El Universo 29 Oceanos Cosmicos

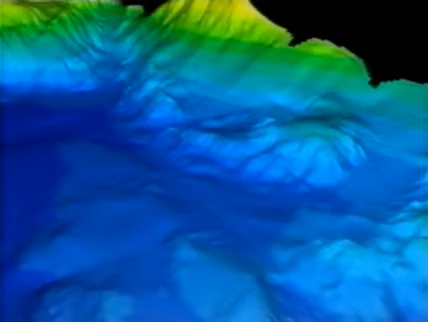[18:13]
La creación y la destrucción de la corteza terrestre. En algunas zonas, como a lo largo de la llamada dorsal medioatlántica,
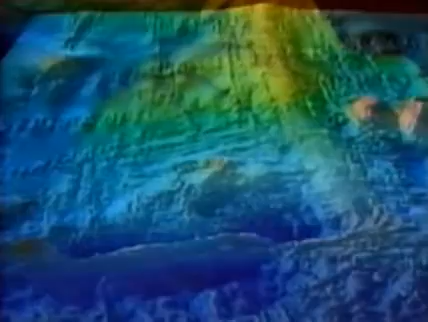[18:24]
una especie de cadena montañosa que cruza el Atlántico de norte a sur,